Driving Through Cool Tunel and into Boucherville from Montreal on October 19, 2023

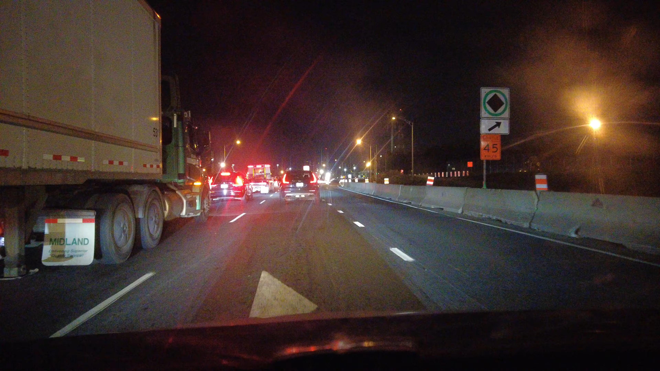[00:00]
It is October on 10, on to, on to E. I'm hoping that before the end of this video I'll be at my final destination for Montreal. I fucking hope. I can't stand this. Ugh. Is this only on lane? If it's only on lane, no wonder why the traffic is fucking horrible. That's what it's starting to look like.
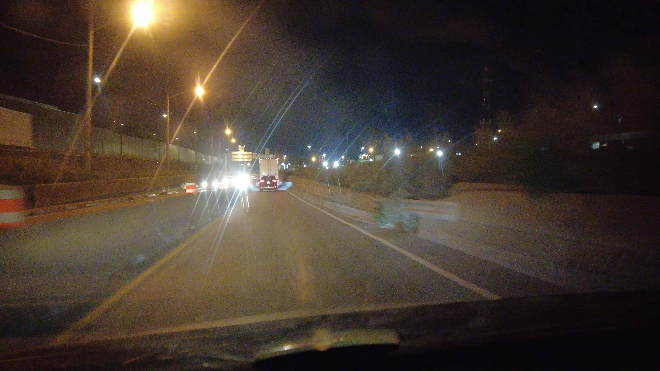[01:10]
Oh, my God. I'll come back to Montreal. Hopefully, you'll see some place that doesn't have this bad a traffic. Yeah, I guess this is the tunnel. Well, maybe it's the tunnel.
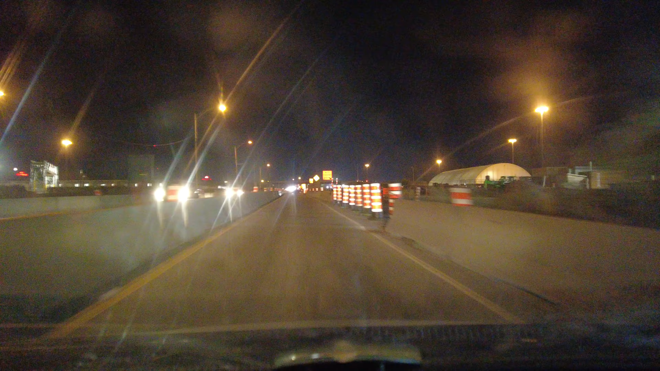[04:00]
I don't know No, I don't know That's not efficient Shit, I can't see
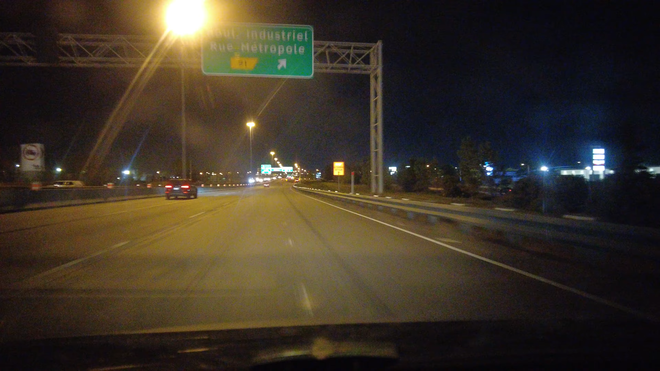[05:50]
It isn't industrial though Oh my god that might be it Oh it's fucking cold Oh my god where's your fucking drive